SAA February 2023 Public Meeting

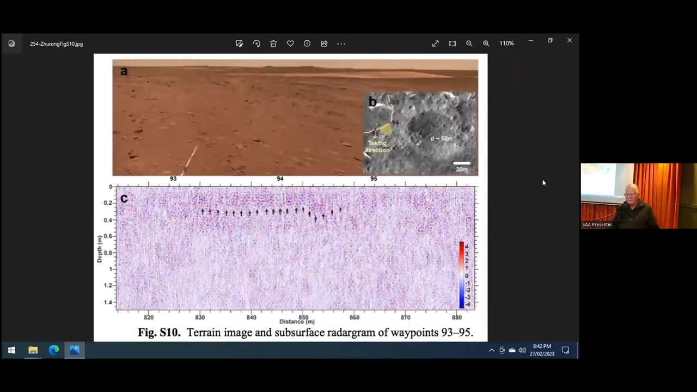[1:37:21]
this shows the traverse and the area that's marked there which i'll enlarge for you here is the part that's shown in this part down below and again we can see a buried crater